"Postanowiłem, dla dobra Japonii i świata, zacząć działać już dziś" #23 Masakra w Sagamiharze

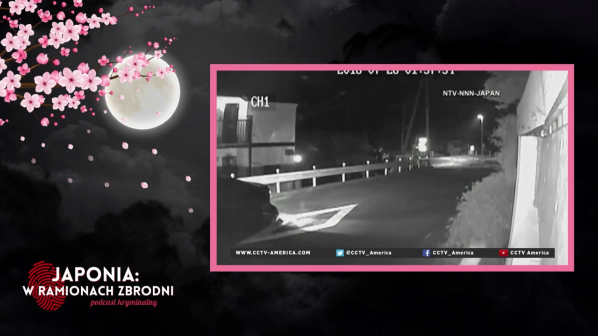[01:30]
Kilka sekund później z pojazdu wysiadła ubrana na czarno postać, która podeszła do bagażnika i wyciągnęła z niego dużą, czarną sportową torbę. Następnie przeskoczyła przez niskie ogrodzenie oddzielające ulice od zabudowań i po chwili zniknęła za wzniesieniem.